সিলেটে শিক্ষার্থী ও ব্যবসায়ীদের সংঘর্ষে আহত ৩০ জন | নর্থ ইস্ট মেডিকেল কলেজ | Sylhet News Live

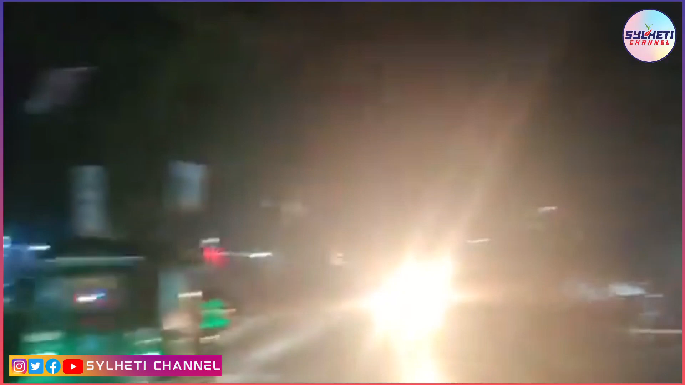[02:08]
এবং বিশেষ করে কিছুটা রাস্তা অনেক সময় ধরে বন্ধ আছে এবং রাস্তাটা কিছুটা উন্মুক্ত আছে।